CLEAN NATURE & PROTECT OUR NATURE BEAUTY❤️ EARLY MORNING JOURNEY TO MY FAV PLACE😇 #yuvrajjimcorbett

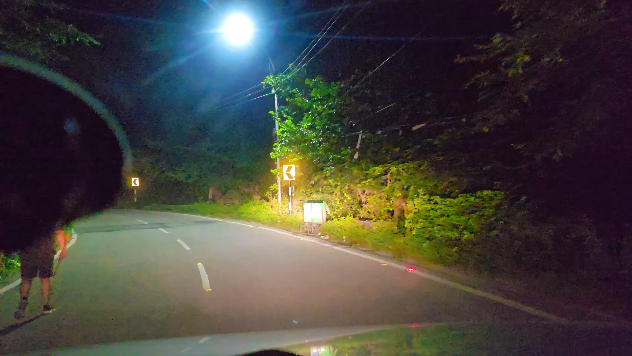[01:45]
बाई रामनेगर सिटी के लोग फिर भी अर्ली मॉनिंग अभी मैं आ रहा हूँ, उस वाले ट्रेक पर मॉर्निंग वॉक करते वे चल रहा है, पर नहीं
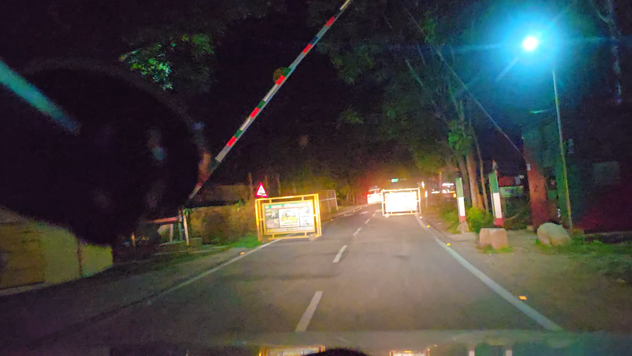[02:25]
ये बेरियल वहीं पर पढ़ता है, आर्म
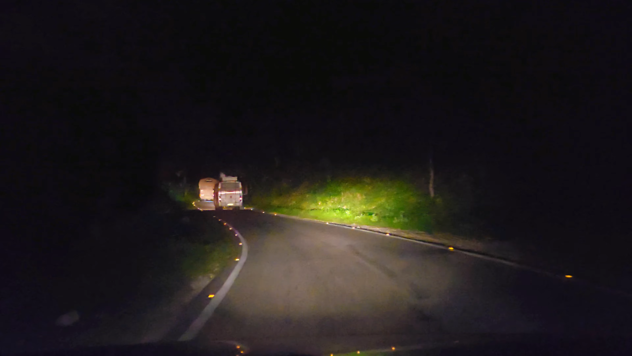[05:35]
टैंसन था हाती गई, सारी गाड़िया निगल रही भाई पहाड के लिए, रात को इस ट्रेक में आगे से ग्यारा बजे के बाद बंद कर दिया जा �
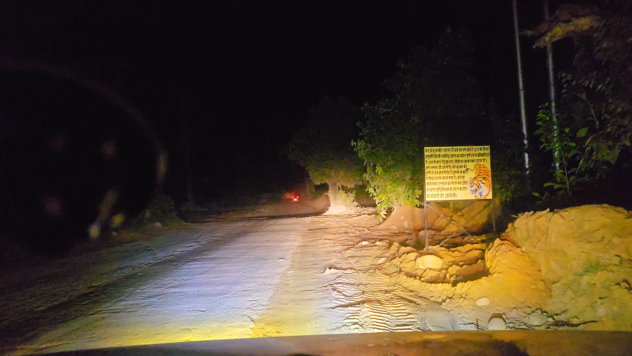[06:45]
यह सबसे ज़्यादा खतरनाग एडिया है इस छेत्र कॉर्बेट टाइगर
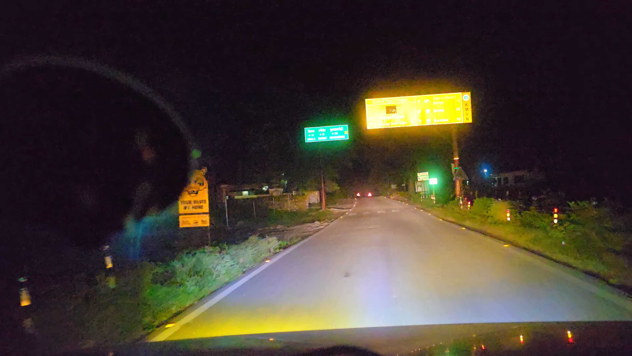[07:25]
का यह गेट है इसे बोलते हैं धनगडी और यहाँ से 31 किलोमेटर डिकाला है बाई तो जिन लोगों को डिकाला चाहिए होता है उनके लिए बता दें डिकाला ओपन हो जाएगा
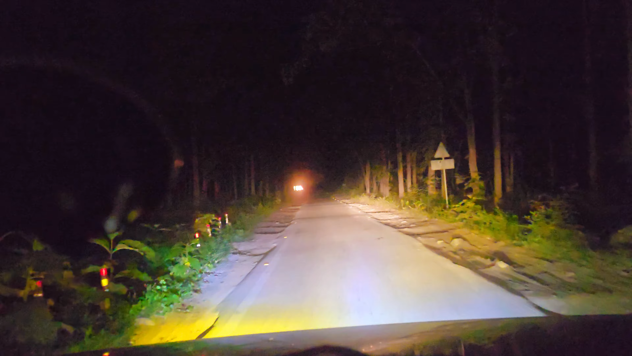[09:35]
में सामने जो लाइट चमकती वी दिखरी विलेच भाई वो मेरे खाल से मोहान है और इधर जो पीछे दिखरी लाइट है अभी इसमें नहीं दिखरी हूंगी मेरे राइट में वह है आपका वो क्या चुकुम गाऊं ऐसी जगह पर कभी अचानक सडनली गजरा जादी गए तो मैं गाड़ी को तुरंट निकालों